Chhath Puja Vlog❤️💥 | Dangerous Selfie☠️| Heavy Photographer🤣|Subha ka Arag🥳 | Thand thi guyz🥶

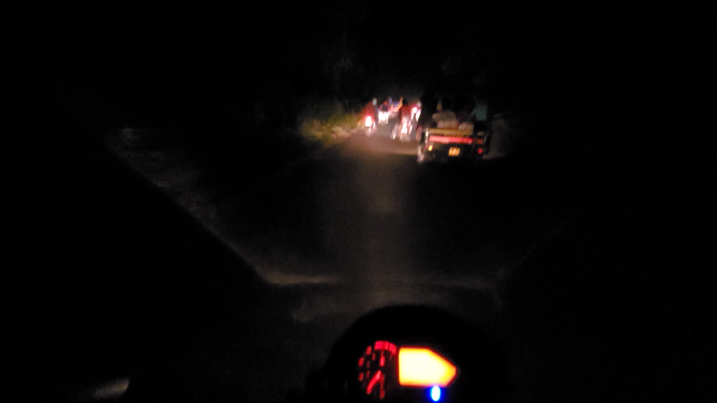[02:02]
को साथ उस इधर आस्ता जाते तो वहां से सम्शान निकलता आप यहीं देख लीजिजिए जो रास्ता कट रहा है आज में दिख रहा आपको यहाँ पे शुचिये आज की दिन भी आज भी नहीं आज नहीं है नार्मल दिन में तो ऐसे भी नहीं होता है किसकी घाटी अच्छ और